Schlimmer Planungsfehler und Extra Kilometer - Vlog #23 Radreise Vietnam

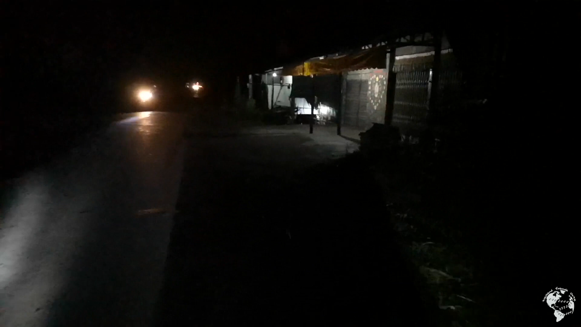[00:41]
sieht nicht ab und zu mal ein beleuchtetes haus aber sonst dunkelheit und ein paar autos und übelst viele busse